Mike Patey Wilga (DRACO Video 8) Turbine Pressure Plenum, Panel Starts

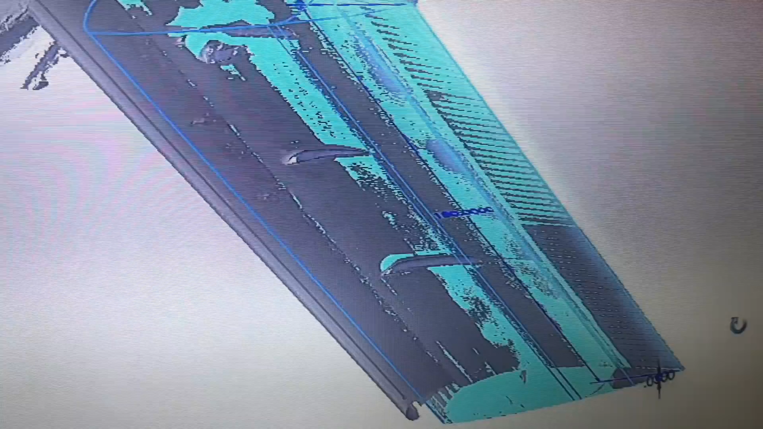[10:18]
So back to work change the color so you can see it easier
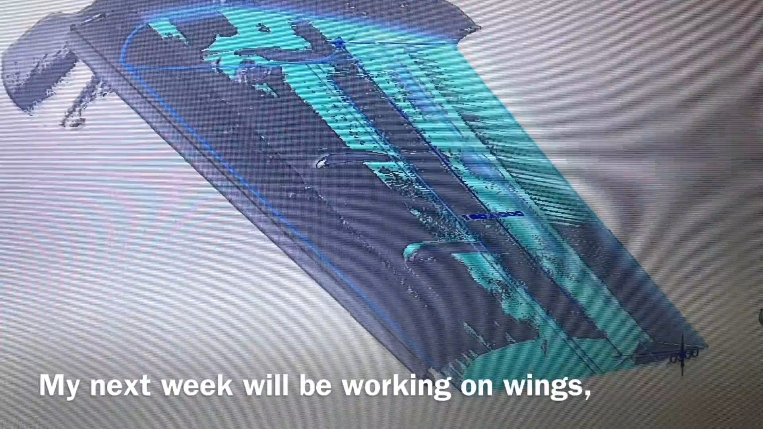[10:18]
The blue is our computerized new replica of the wing
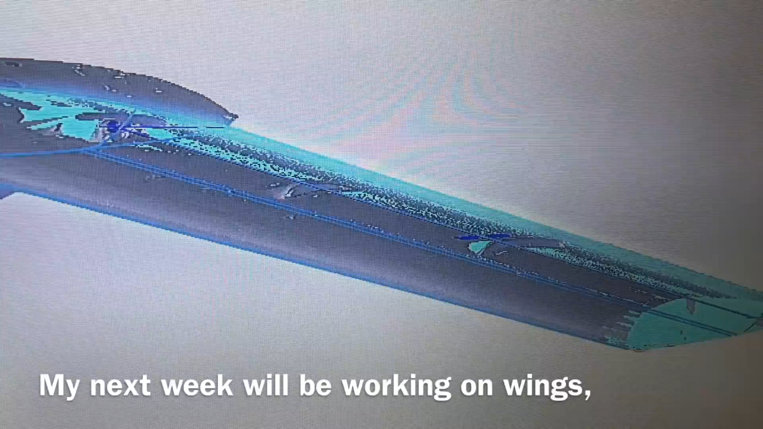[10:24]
And if you rotate it around go back up to the top you can see the original flaps But you can see here
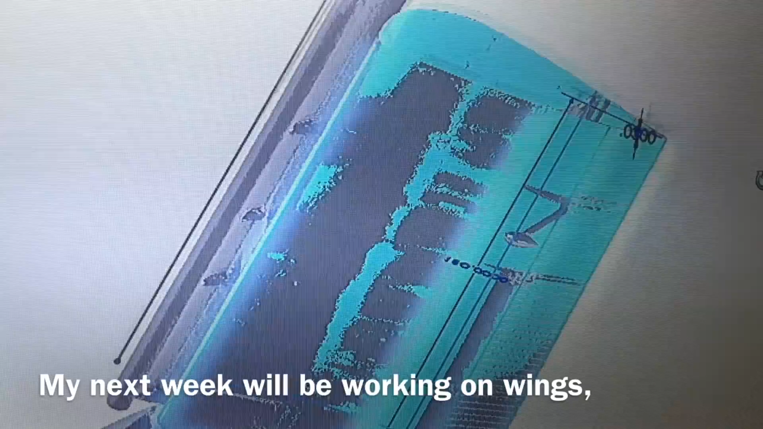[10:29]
This stripe
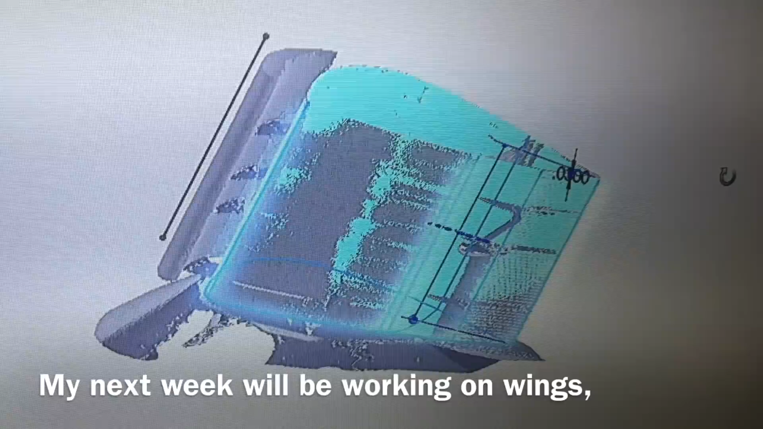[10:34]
Is one of the rivet joints go ahead and let's uh, I'll go ahead and rotate it to the top of the wing
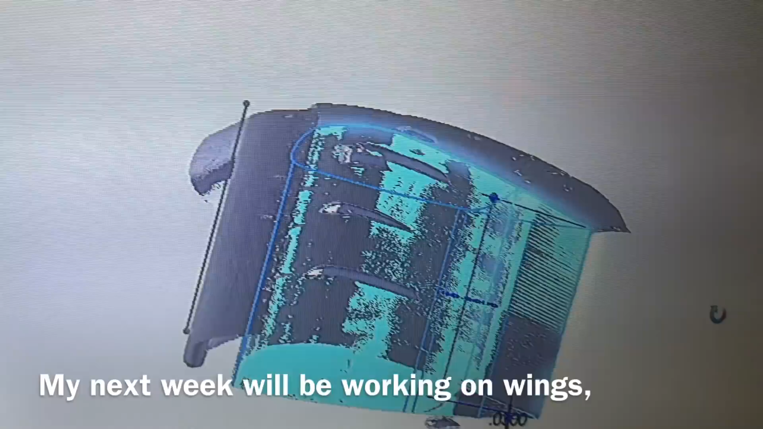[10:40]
And you can see the top of the wing You can see that the areas between the ribs
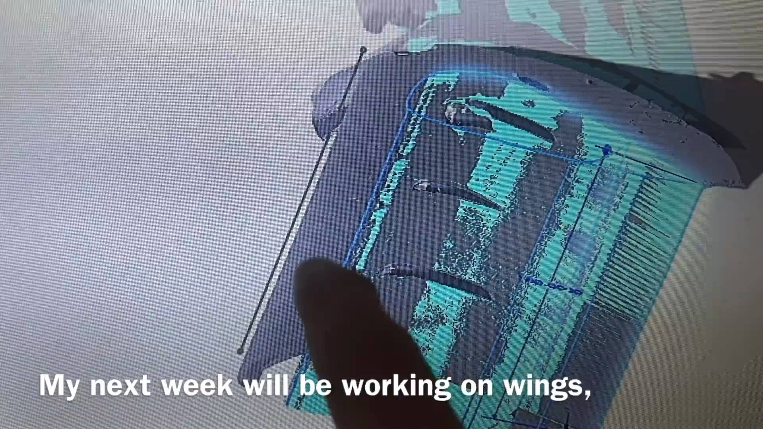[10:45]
And the where the metal has flexed In all the parts.
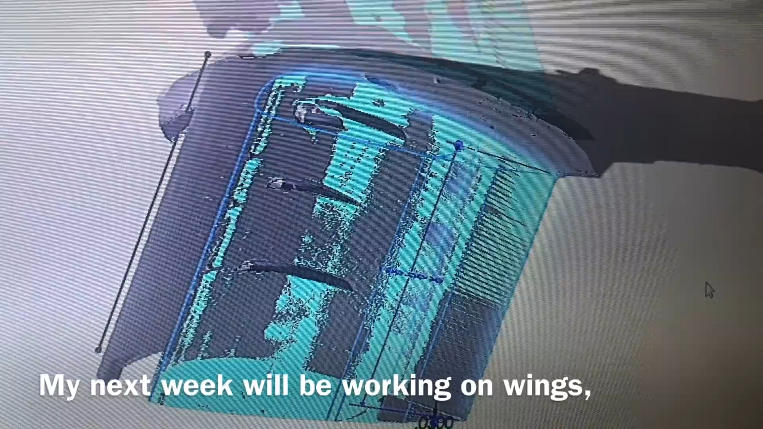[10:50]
It's really amazing. We're within a few thousandths on Replicating the wing off a 3d scan You can even see here's our leading edge slat drawn in there
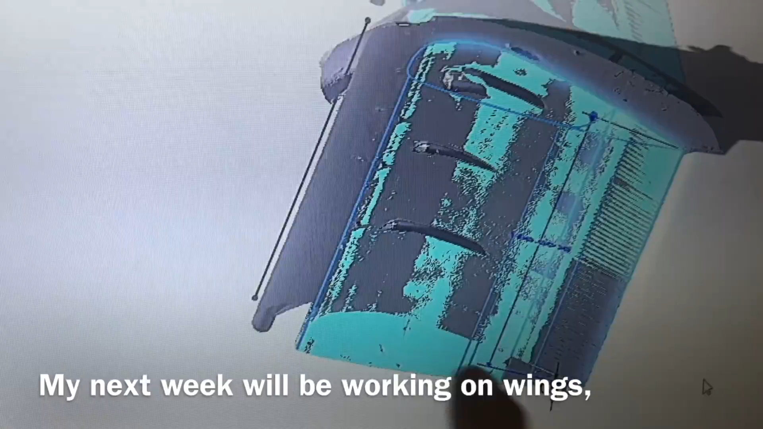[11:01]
But now we're going to draw a new shape of the wing and move the leading edge slat forward Oh, we're getting there.
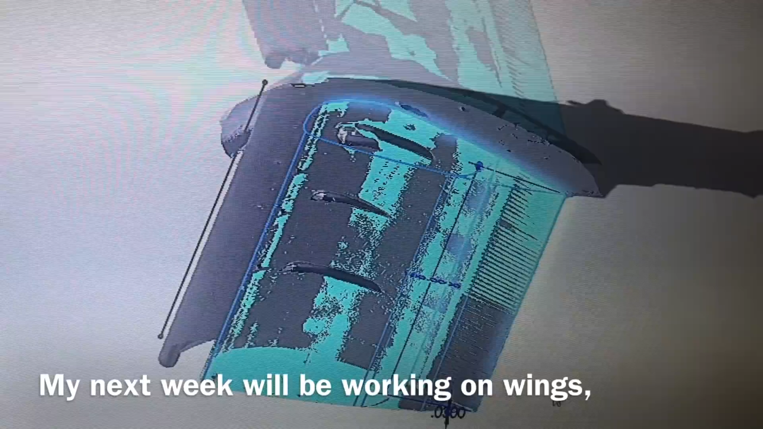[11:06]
It takes a lot more time than anyone would think, but We're getting a perfect replica of the wing You